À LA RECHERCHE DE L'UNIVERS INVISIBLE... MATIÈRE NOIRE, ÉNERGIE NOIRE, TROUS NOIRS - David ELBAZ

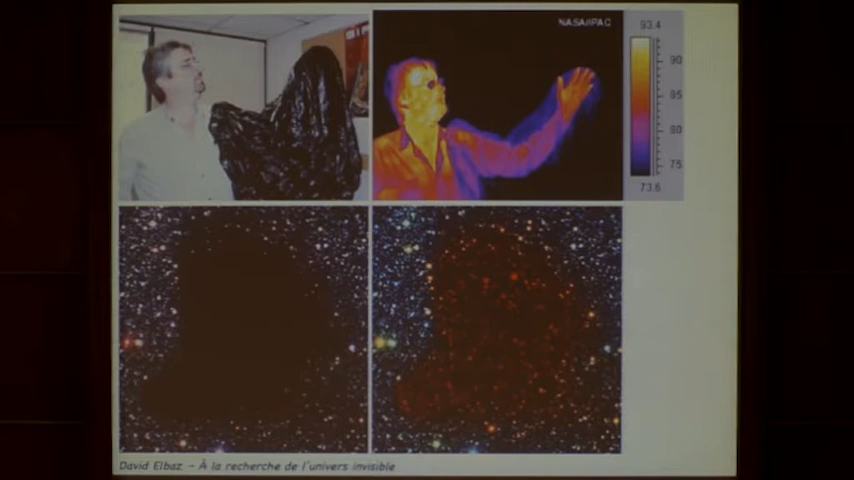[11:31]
vous voyez à travers le sac et vous voyez les étoiles en arrière-plan qui sont là. Alors, ces étoiles que vous voyez là ne sont pas dans la petite zone, elles sont en arrière-plan, et on pense que ce globule est en fait une région qui est tellement dense que si elle était entre nous et le Soleil, on ne verrait plus le Soleil, et elle est tellement dense qu'elle va donner naissance à quelques étoiles dans le futur.
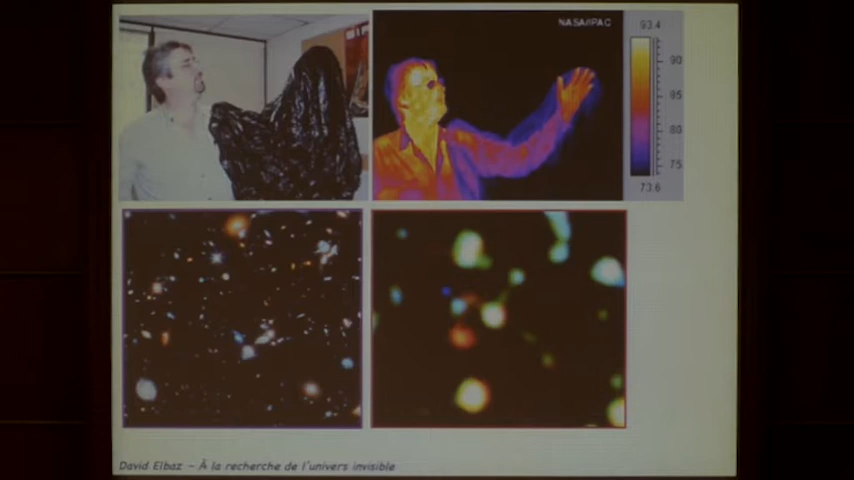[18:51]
parce que toutes les galaxies ne viennent pas de naître en même temps. Donc vous voyez de l'instantané là, avec la limite de sensibilité de votre instrument. Et puis ici, vous voyez toutes les petites étoiles qui vivent des milliards d'années, mais qui sont plus difficiles à mesurer. Et puis certaines qui sont sorties de leur nuage et qui vous disent « Attendez, on vient aussi de naître, nous. » Donc nous aussi, on a des trucs à vous dire.